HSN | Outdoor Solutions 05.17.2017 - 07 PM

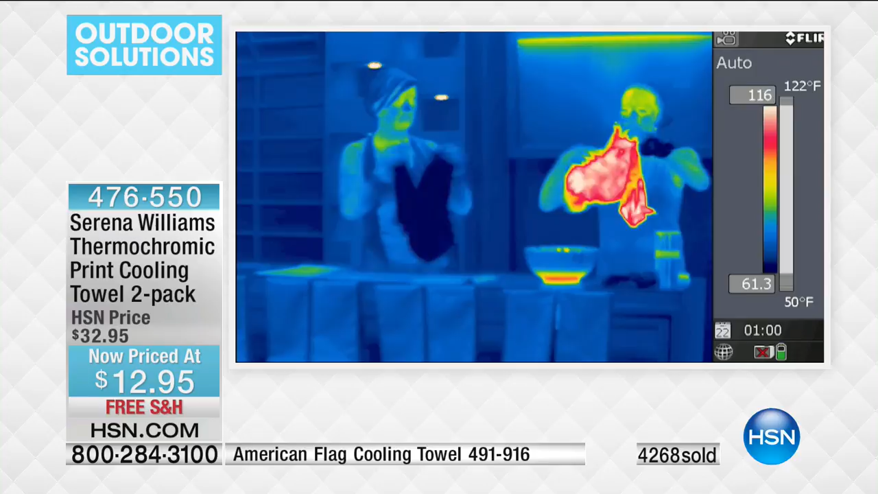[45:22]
you simply re-snap it and you reactivate it so it cools again. Here's a little thermal camera that I love to show because when I snapped this towel, we were over 100 degrees. And look how it's quickly changing to the yellow.
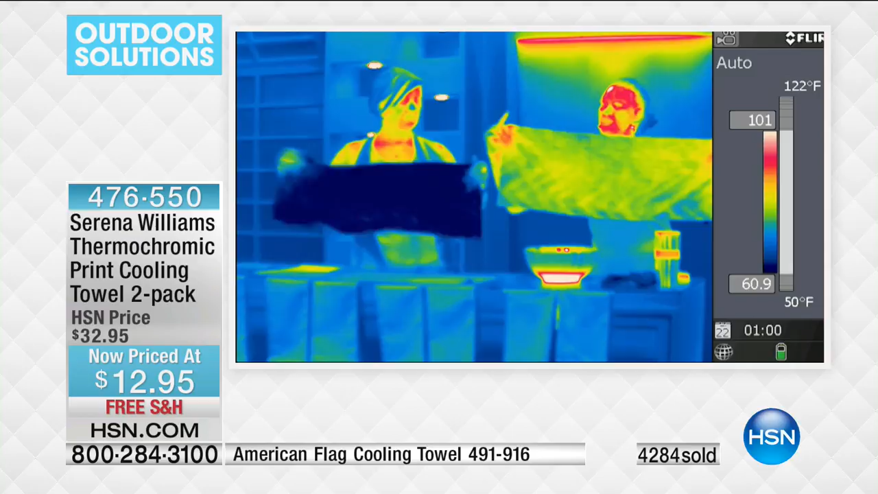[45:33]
It's getting down to the 70s and it's gonna get in the 60s and it's gonna keep dropping each second you have it up there. You literally see that thermal technology going. Yes. Means it's now cool.
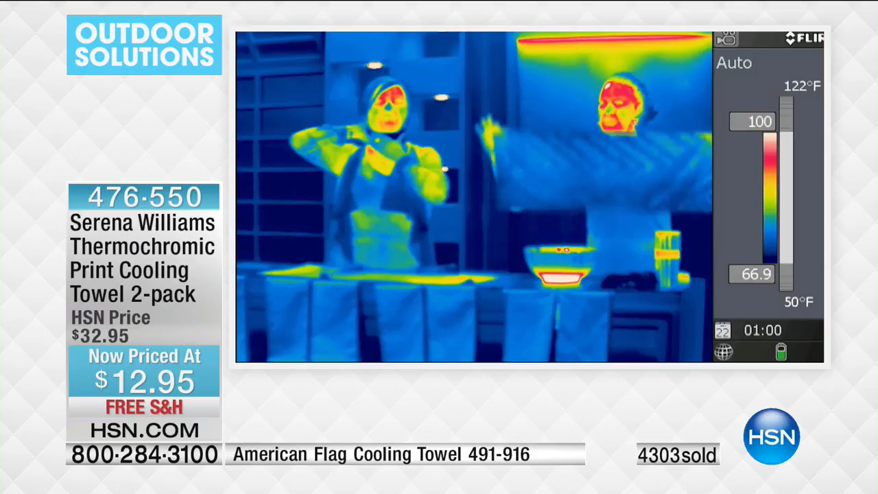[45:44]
On screen: scale top 122°F, scale bottom 50°F
In the 60s, in the 50s even. Isn't that wild? Absolutely, I love that. And something else, it never washes out. This is a really big deal. Yes. The technology cannot wash out.